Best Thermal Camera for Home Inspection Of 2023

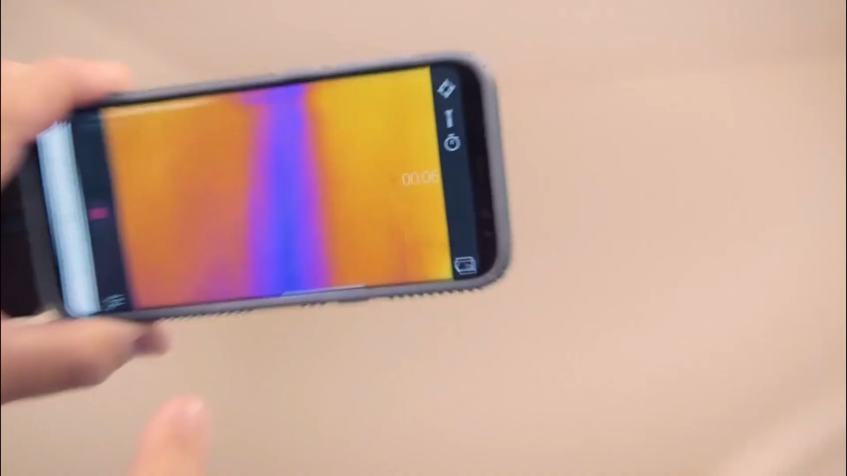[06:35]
Without a doubt, it's one of the best thermal camera for Android from Floor. This Floor 1 Pro series camera offers 4x the native resolution of the Floor 1 Pro LT,
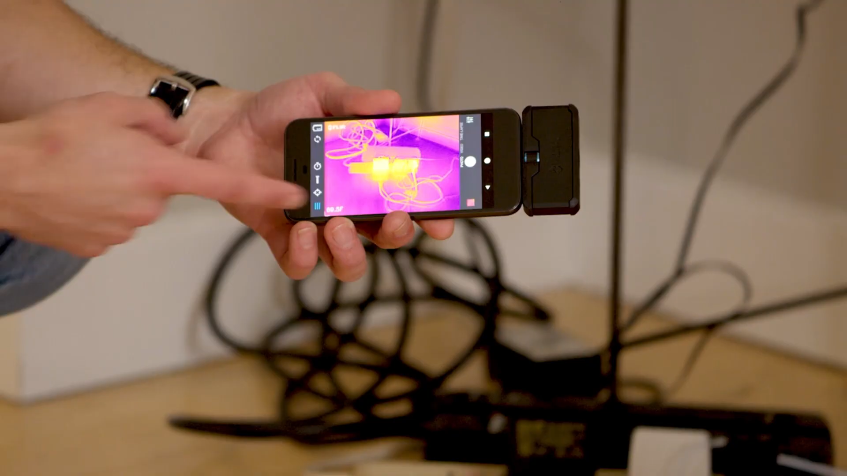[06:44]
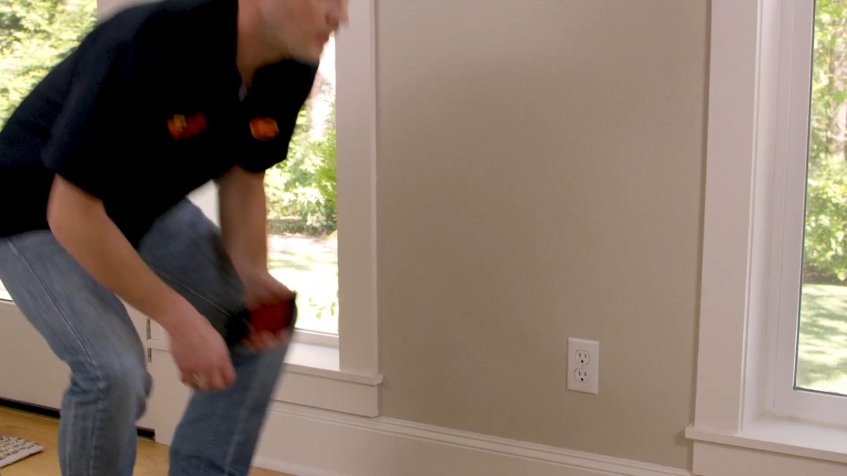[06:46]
for sharper image clarity that's further enhanced by the revolutionary Floor Vivid IR. Measure temperatures more than 3x higher than any Floor 1 model up to 400 degrees Celsius 752 degrees Fahrenheit with a
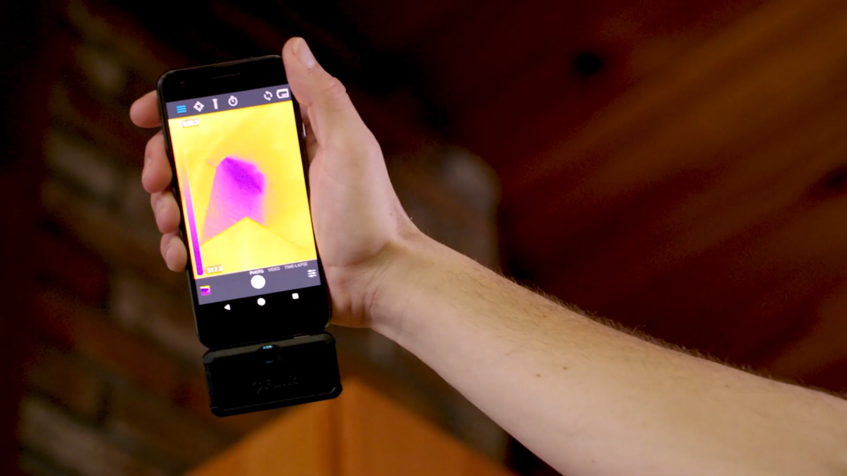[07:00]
sensitivity that detects temperature differences down to 70 Mk.
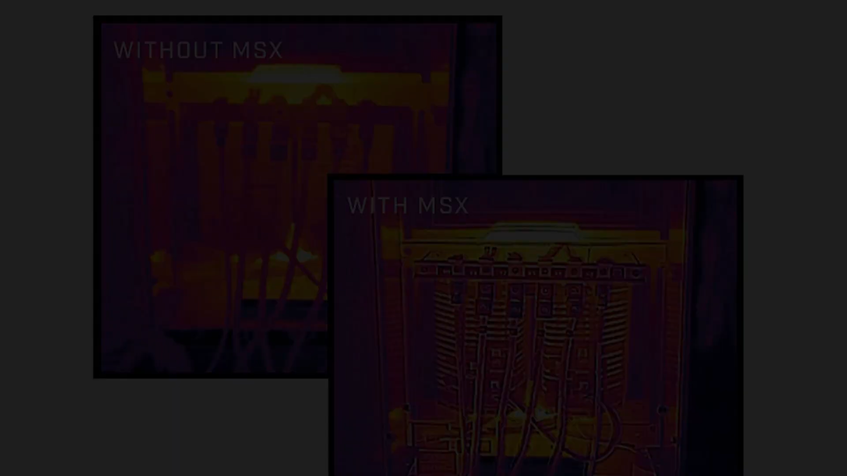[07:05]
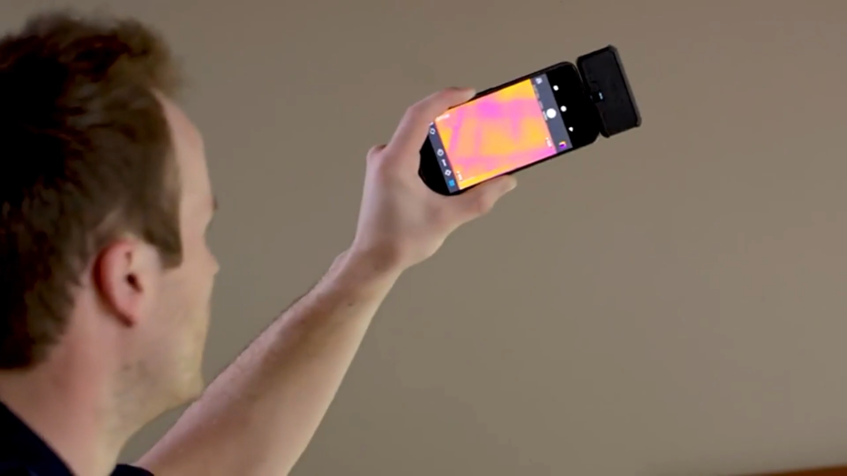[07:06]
Packed with powerful measurement tools, the Floor 1 Pro will work as hard as you do.
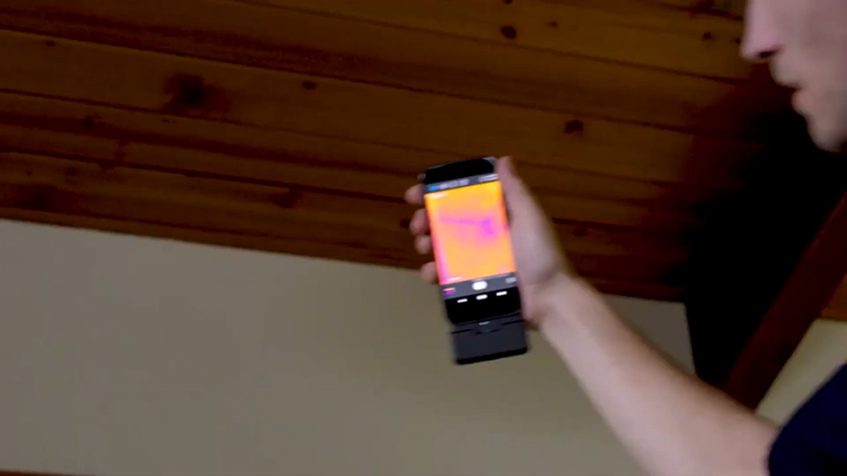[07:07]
Thermal imaging product with a frame rate of 9 Hz or less are controlled by the U.S.
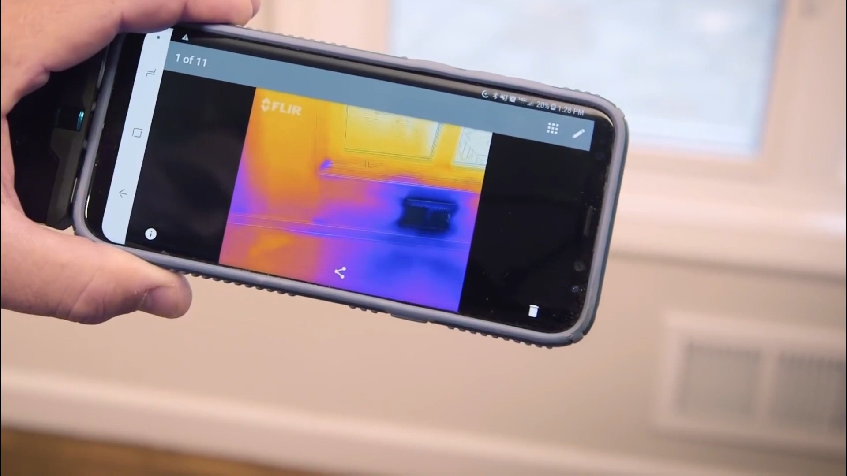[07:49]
1440x1080 visual resolution, accurate temperature measurement from a distance, 4F to 752F,
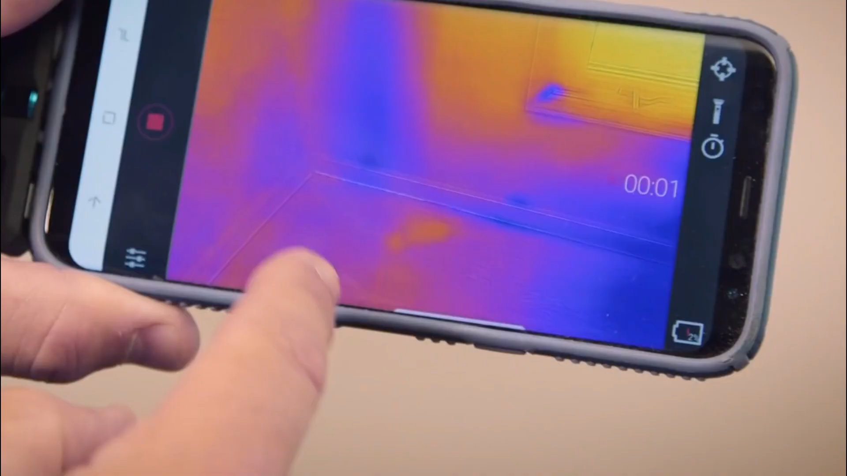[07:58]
battery life, approximately 1 hour, thermal camera resolution.
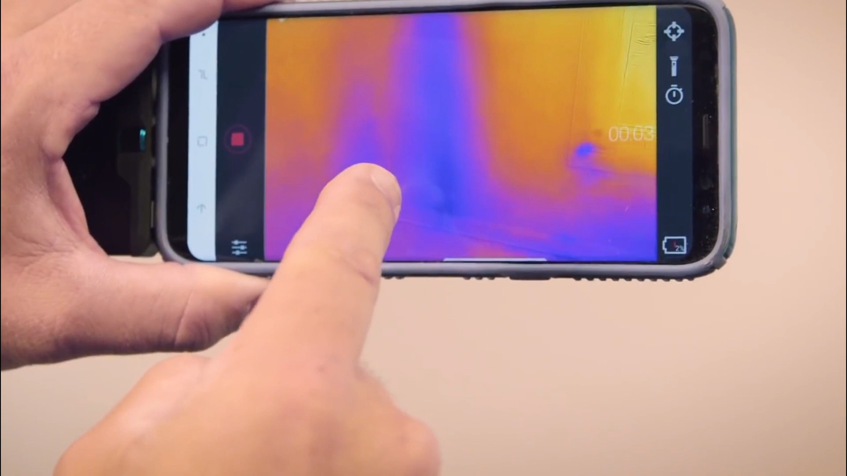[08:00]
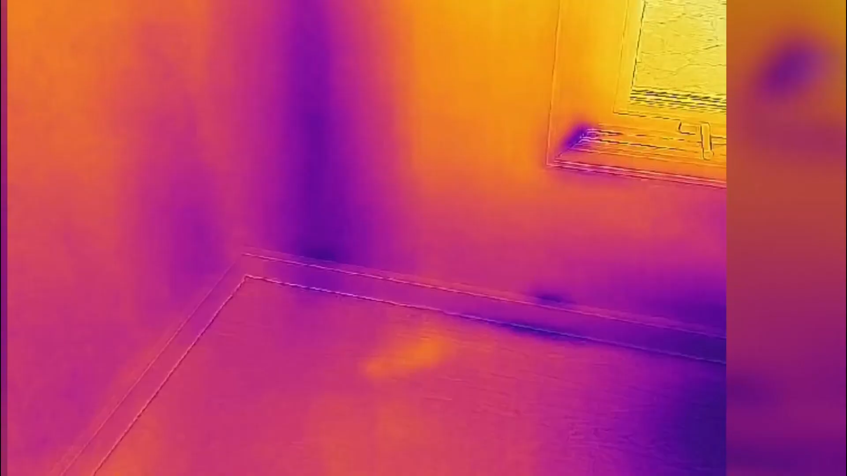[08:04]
The Floor 1 Pro's thermal camera resolution is said to be 160x120 pixels,
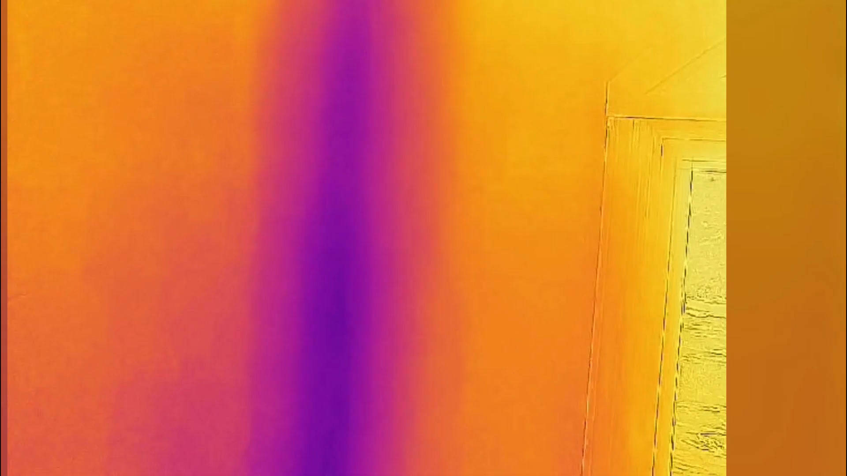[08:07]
which is quite higher than most standard thermal cameras in the market.
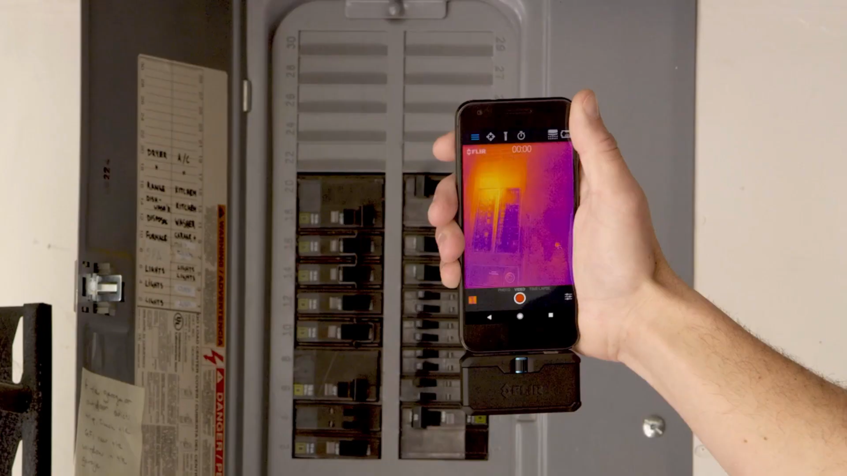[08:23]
Android Compatibility. It is compatible with Android phones having USB Type-C connectors.